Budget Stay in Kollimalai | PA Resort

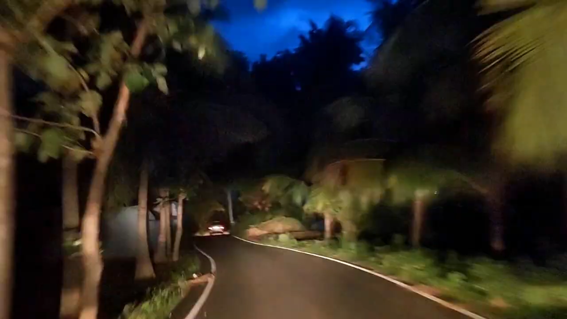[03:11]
நம்ம மலை ஏறுறதுக்கு பிஃபோரே நாங்கள் கீழே வந்து ஃபுட்டெல்லாம் பார்சல் வாங்கிட்டோம்.